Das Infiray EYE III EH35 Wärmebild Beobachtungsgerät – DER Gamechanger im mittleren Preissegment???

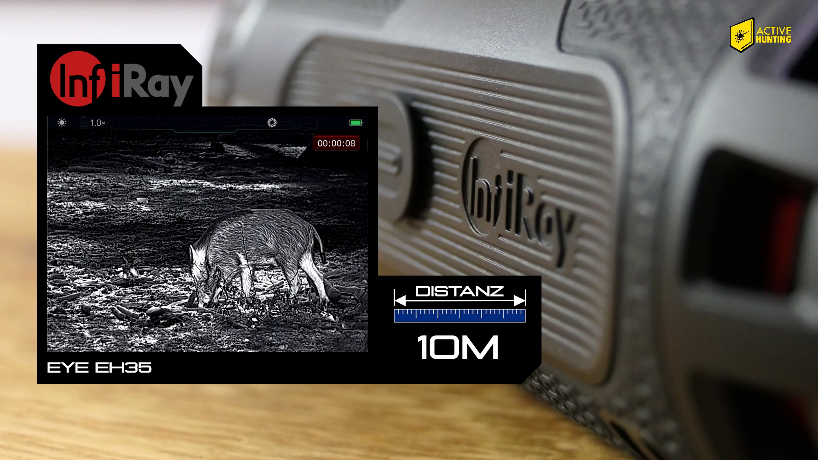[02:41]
Eine äußerst plastische Darstellung mit exzellenter Struktur zeichnet sich ab. Ein weiteres Stück auf etwa 30 Meter Entfernung. Auch hier ist die Feldstruktur absolut hervorragend. Betrachten wir den Boden, kann man auch hier nur von einer sehr guten Bildqualität sprechen.
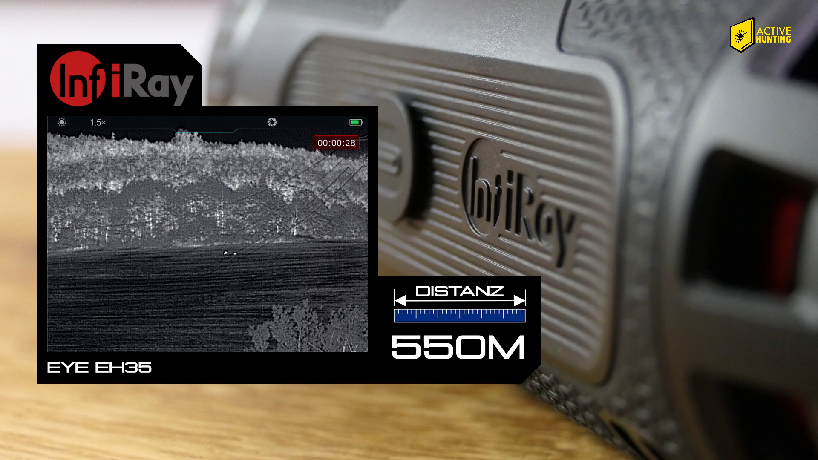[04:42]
Etwas digital vergrößert sollte es zu 99 Prozent als Rehwild zu identifizieren sein, wenn wir uns auf den Träger konzentrieren. Trotzdem bewegen wir uns hier im Grenzbereich mit dem Gerät. Eine reine Erfassung einer Wärmesignatur sollte bis 1500 Meter möglich sein. Hier noch die verschiedenen Farbmodis des Gerätes, wobei mir der kühle Farbmodus in White Hot am besten gefallen hat. Es gibt auch noch einen warmen Farbmodus, welcher für eine weichere Bildqualität und weniger Ermüdung der Augen vorhanden ist.